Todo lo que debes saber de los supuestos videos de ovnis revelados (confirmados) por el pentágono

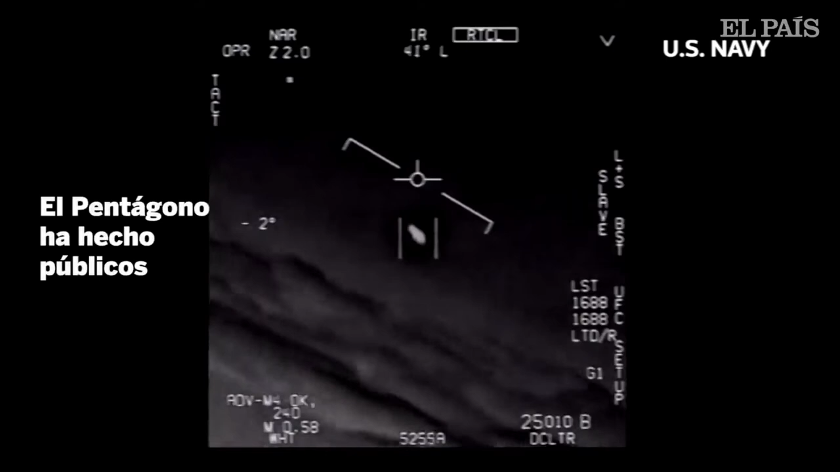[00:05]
con imagen en blanco y negro, es de noviembre del 2004,
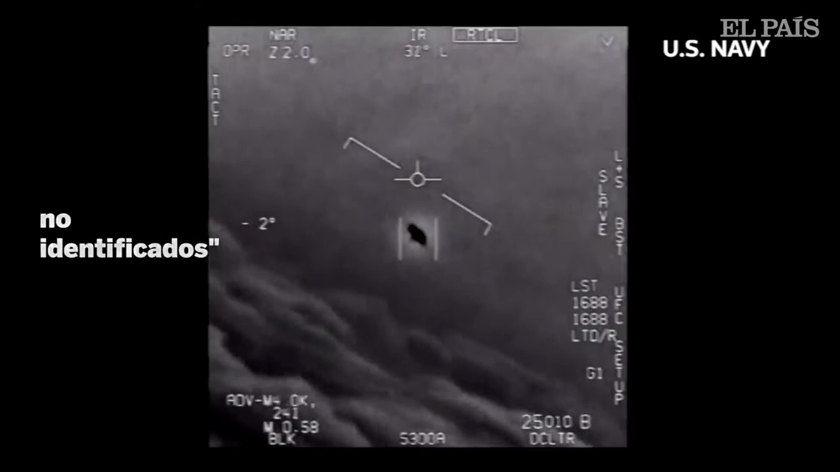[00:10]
y los otros dos son de enero del 2015.
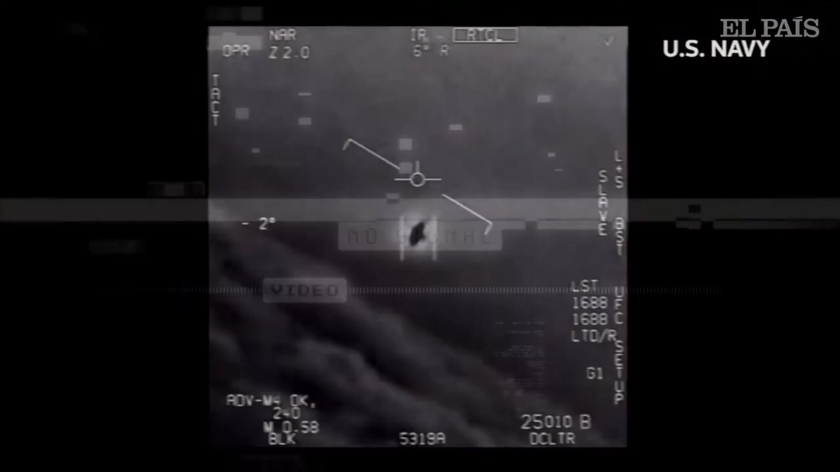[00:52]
de lo que el pentágono pueda llegar a tener,
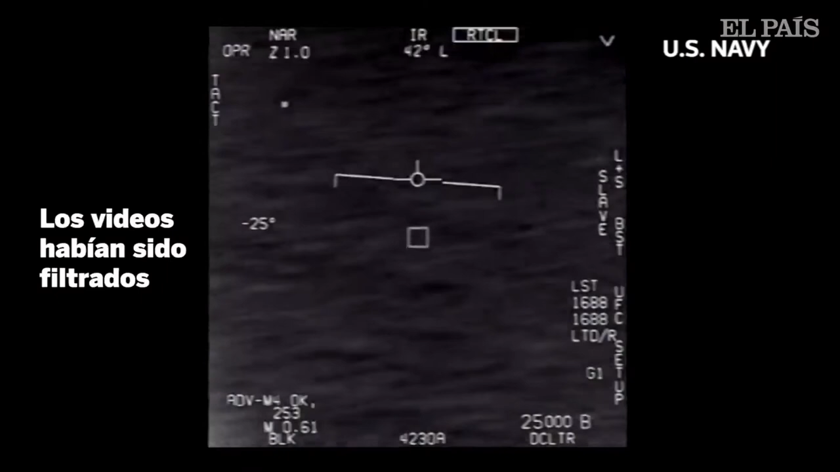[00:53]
o saber, al respecto. En uno de los videos, se puede ver, como un ovni de forma oblonga, se desplaza rápidamente,
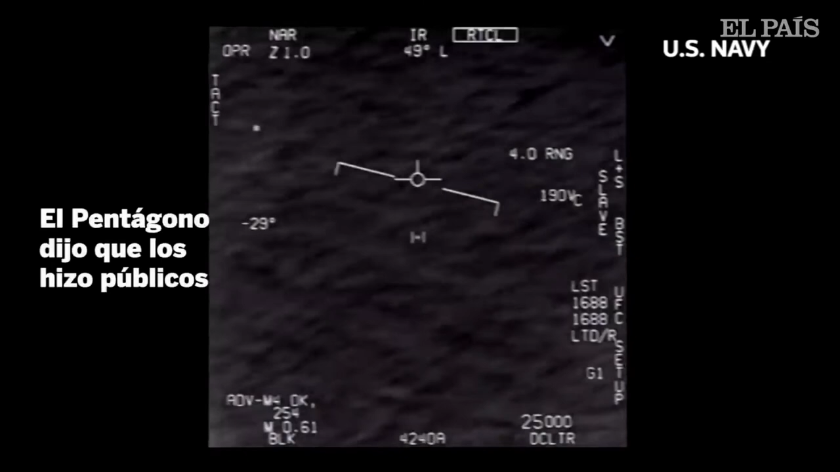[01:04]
y unos segundos después de ser detectado por uno de los sensores de la marina, desaparece por la izquierda, tras una repentina aceleración.